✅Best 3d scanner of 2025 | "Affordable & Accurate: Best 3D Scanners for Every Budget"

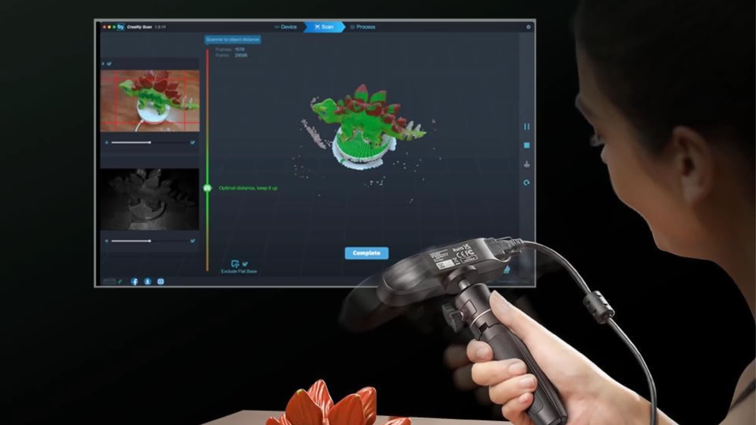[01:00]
Notably, it can scan dark or metallic objects without the need for spraying, which is particularly beneficial for automotive applications.
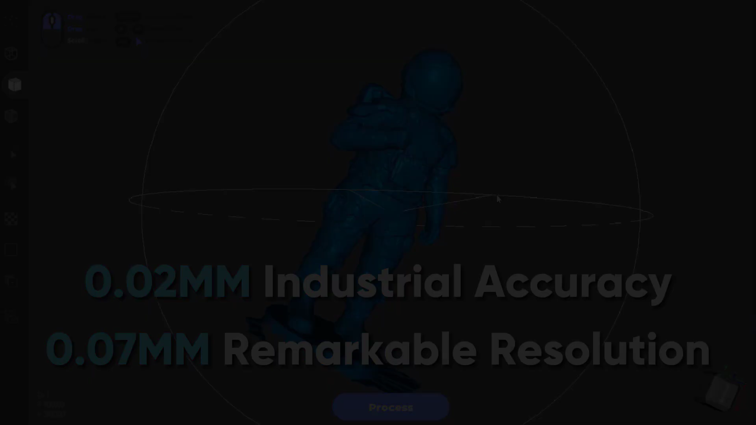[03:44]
The scanner's kit includes an optional smart grip accessory for smartphone compatibility, while the JM Studio software supports multiple file formats for easy export,
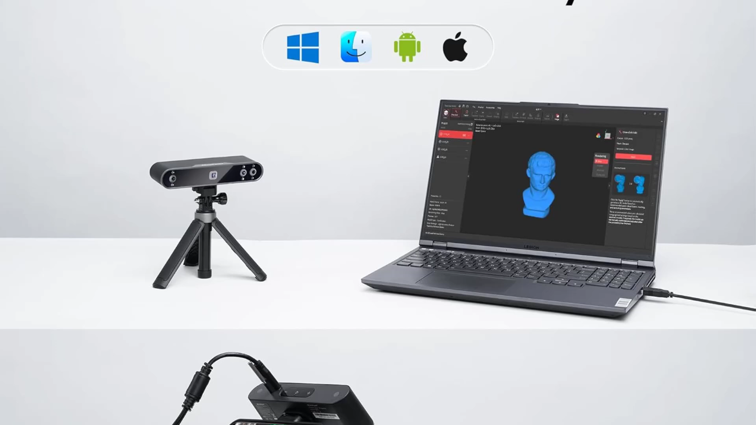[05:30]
With impressive scanning speeds of 12 to 18 frames per second and a single-frame precision of up to 0.05 mm, it captures intricate details with ease.
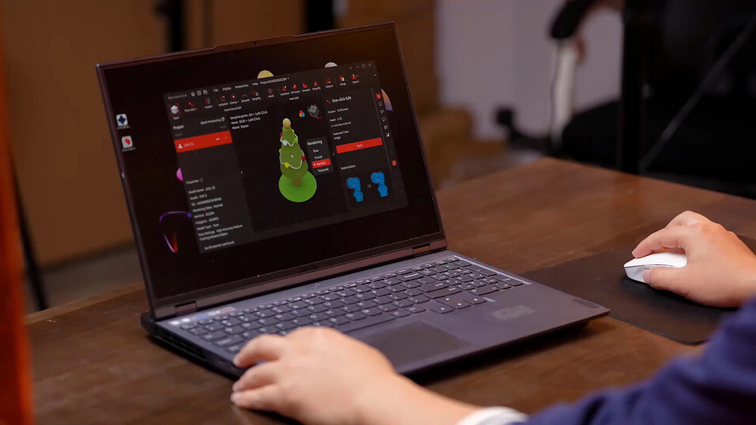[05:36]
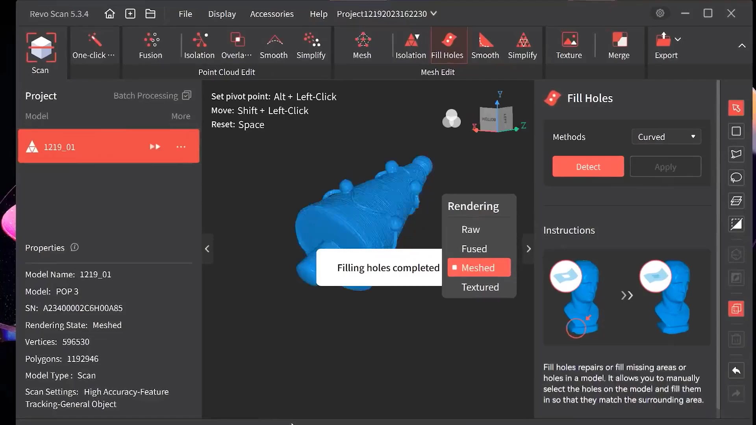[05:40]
Enhanced color scanning capabilities, aided by a larger RGB camera aperture and dual-white LEDs, produce vibrant and lifelike 3D scans.
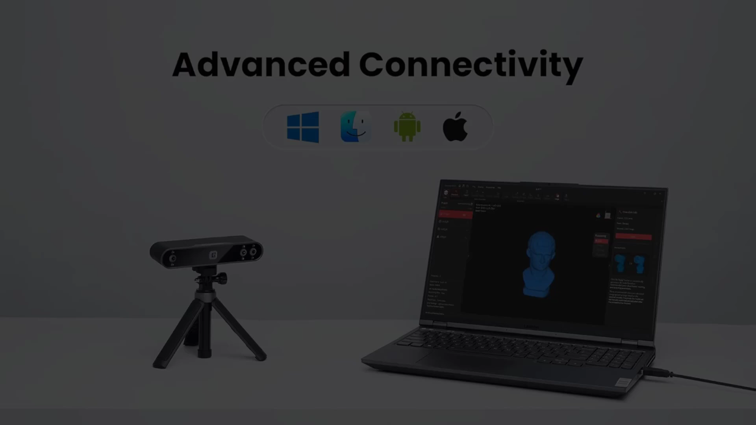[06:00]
Its user-friendly design includes touch-sensitive buttons for easy operation and is compatible with multiple operating systems and output file formats,